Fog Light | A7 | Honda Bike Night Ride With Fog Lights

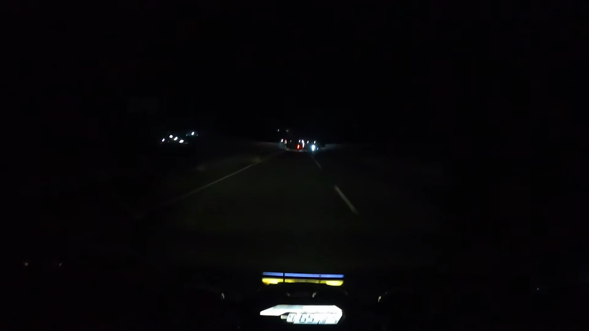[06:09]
एदे देख्खुन शामने ट्राक आसता से आमी कीछुई देख्ते सी ना काअ काणा दी is फोक जलाके दी � Medicaid Harris आँ मिन् compañके मासरी ना बने गारी हो और छोट गारी हो